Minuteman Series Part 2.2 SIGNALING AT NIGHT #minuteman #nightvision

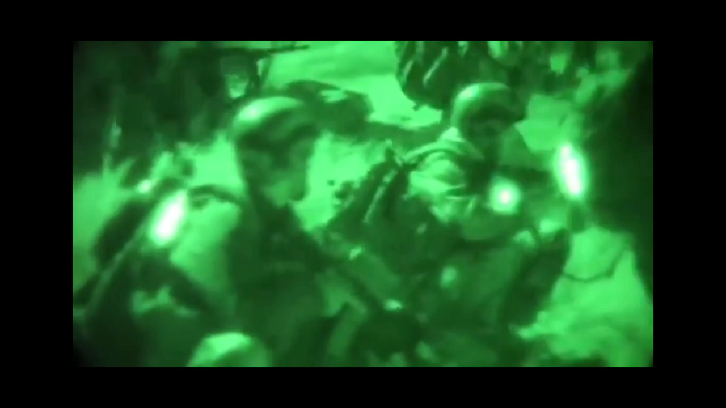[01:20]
And with current technology and the use of night vision and thermals being incredibly accessible, any operation that could be done at night, arguably should be done at night.
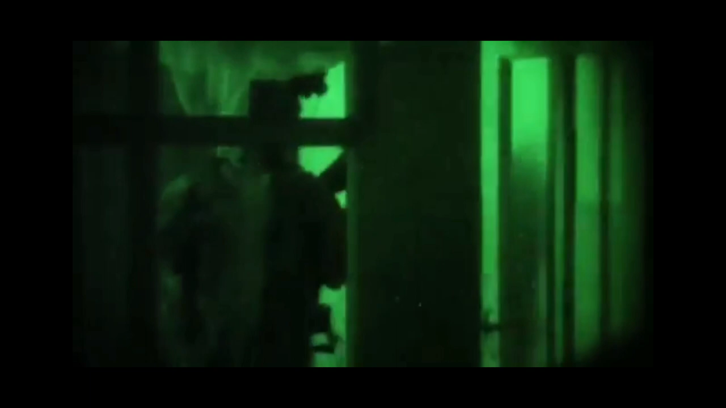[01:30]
Especially if we're talking about possibly finding an enemy that does not have that capability.
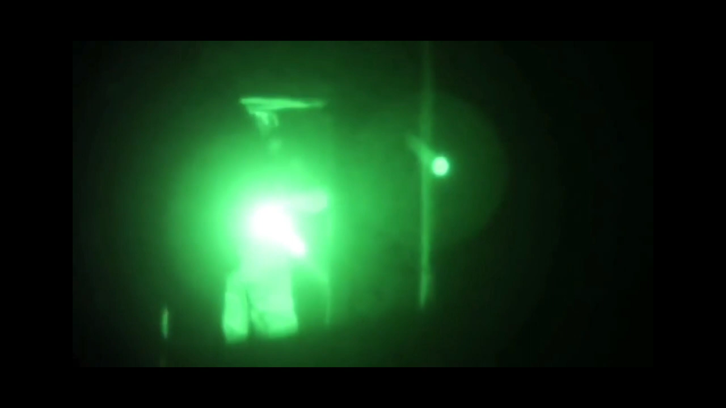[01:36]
Now this video is going to cover signaling under night vision,
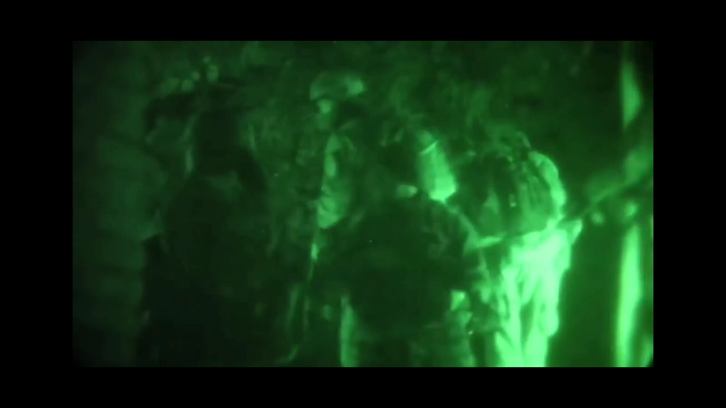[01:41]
thermal, and the naked eye with any type of optics to enhance your vision.
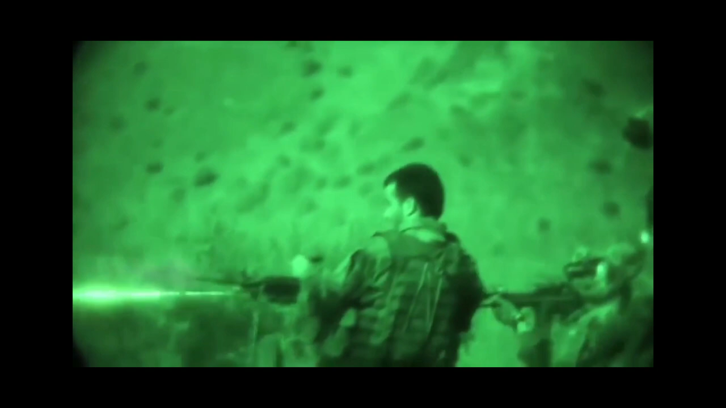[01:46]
Now that's going to be the last portion because it requires a little bit more of a discussion and a little less of a demonstration of options.
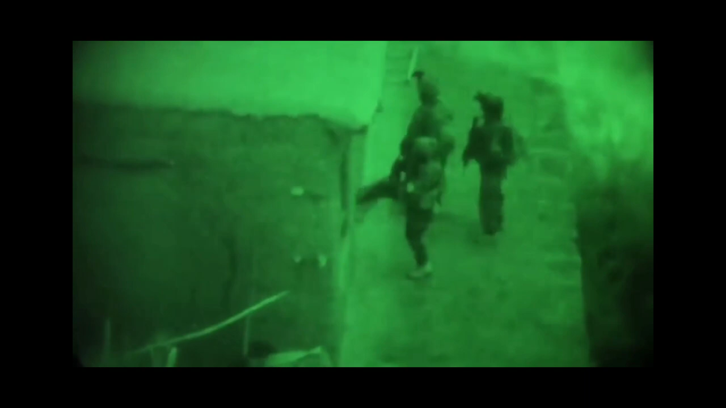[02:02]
There's no better way for me to tell you what to do than doing that. Alright, up first is the laser.
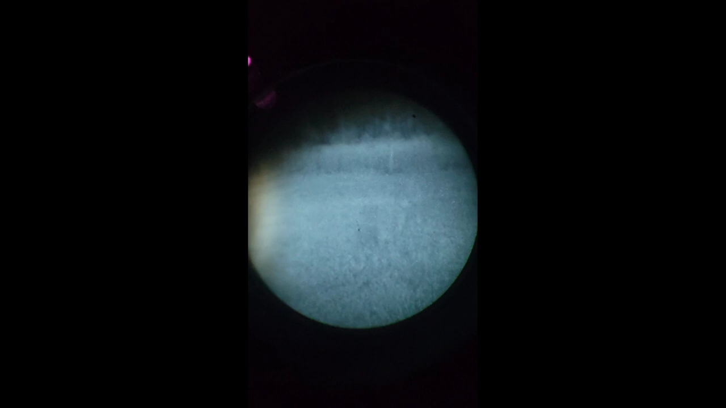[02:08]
Now, predominantly I'm going to be referring to this as an IR laser, but it would work the same using a daytime laser.
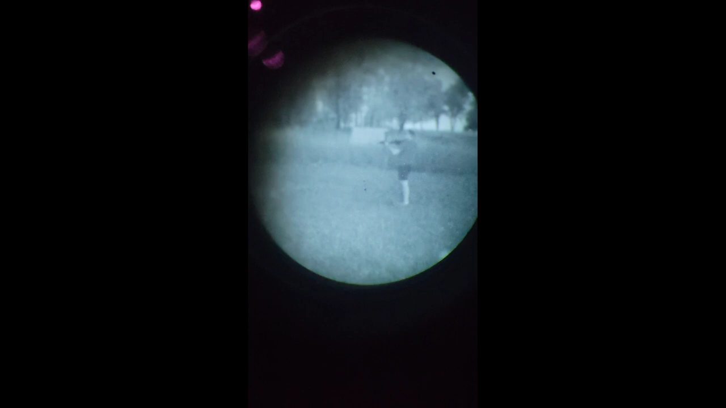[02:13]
Now, when we're using lasers to signal, it can be done in a myriad of different ways.
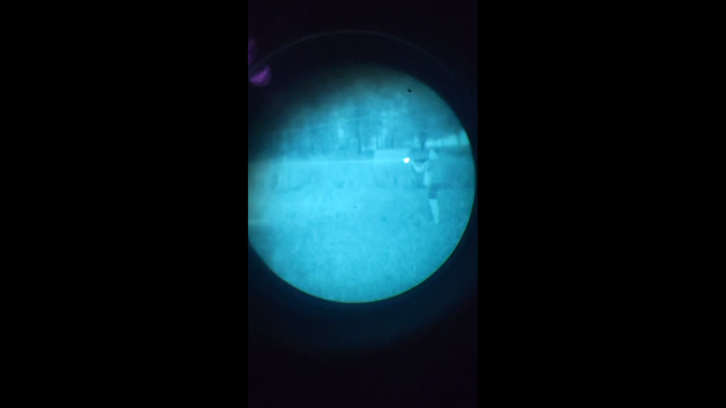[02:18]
Number one, you could circle whatever you're trying to signal.
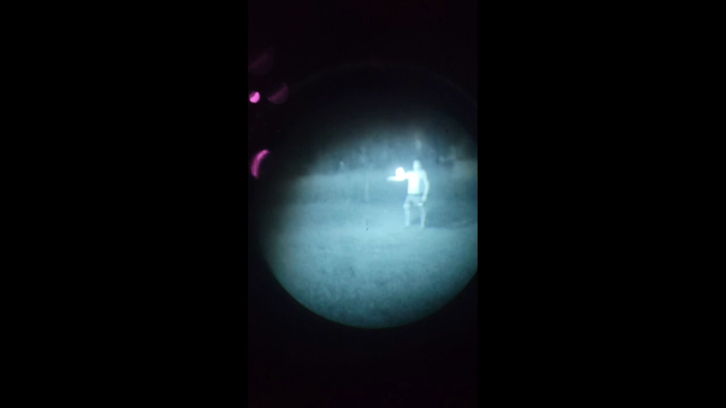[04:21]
Another and probably the most common option that you'll see people bring up is a buzz saw.
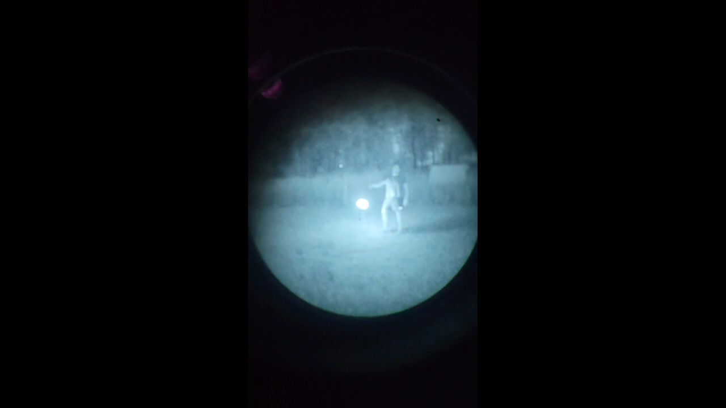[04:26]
Here I just have a simple IR chem light tied to a piece of 550 cord and you just swing it around. Great way to signal.
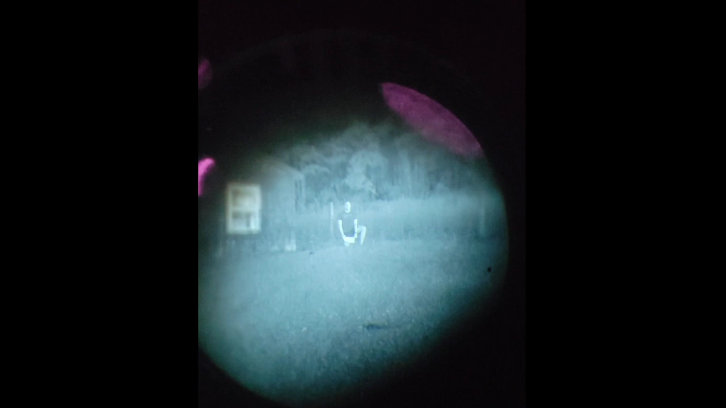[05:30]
Here you see me using a VS-17 panel and it still works at night under night vision because it's essentially glowing in the dark. You could still use this as a buzz saw.
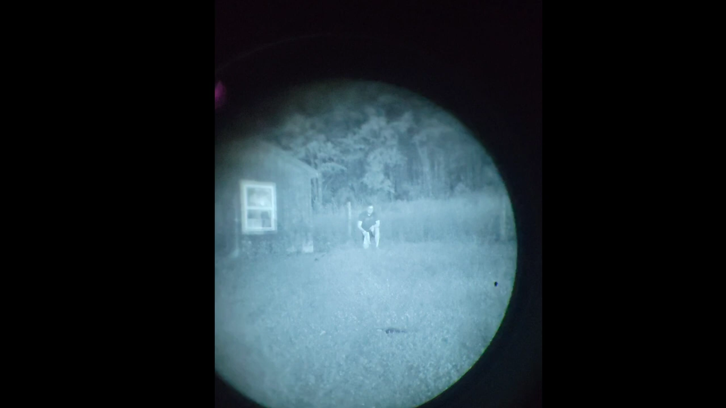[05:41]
So this is another great option we have. You can still use your VS-17 panel. Now, if this thing gets covered in dirt, etc.
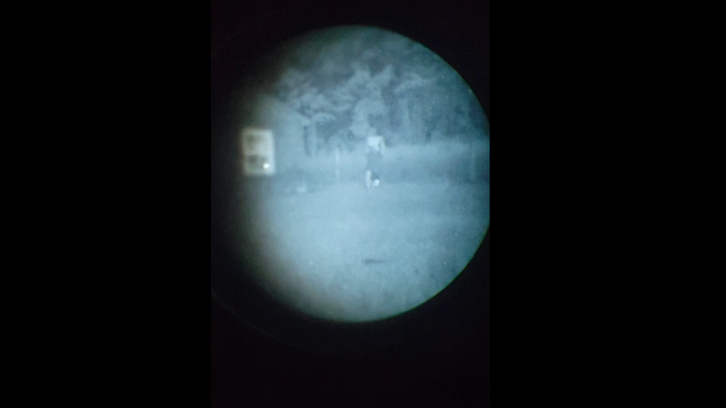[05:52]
It's not going to work as good. But you could really use any type of NIR non-compliant.
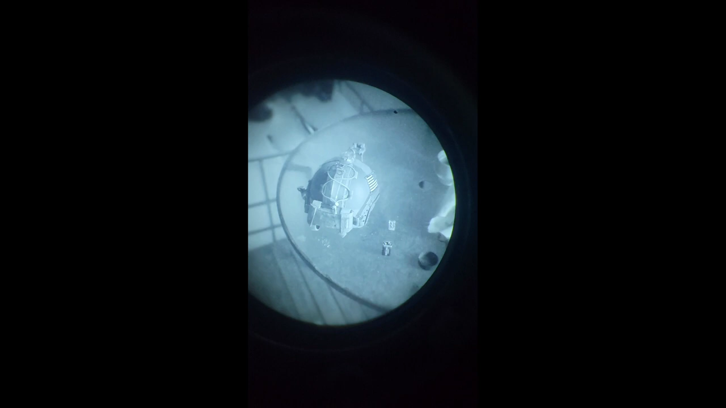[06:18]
Especially when we're talking about overhead, air assets, etc. These are great things to have.
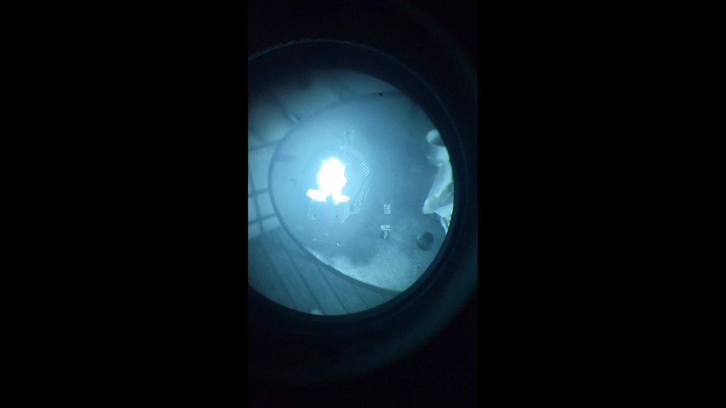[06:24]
Most commonly, these are used worn on helmets or gear of some sort, but they don't have to be.